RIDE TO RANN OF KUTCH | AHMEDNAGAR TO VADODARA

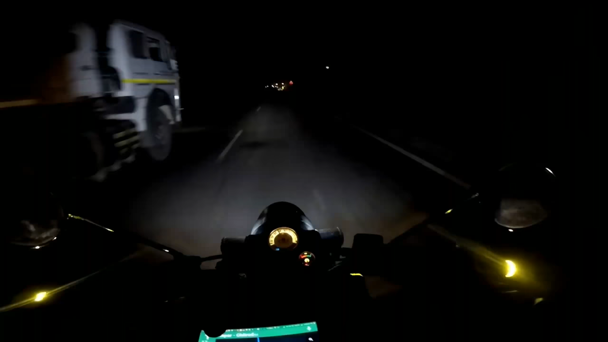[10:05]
Dholavira 130 kilometers more, and we are at this place called Lakadia, I guess so.
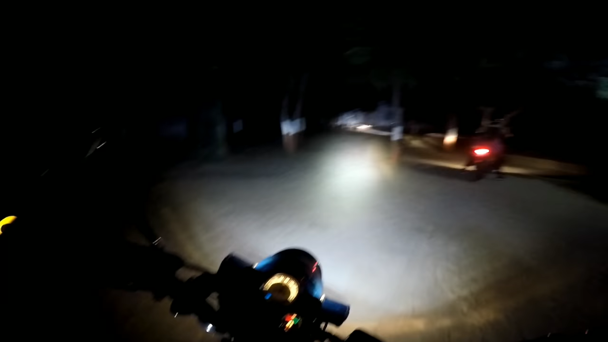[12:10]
and we have reached our resort.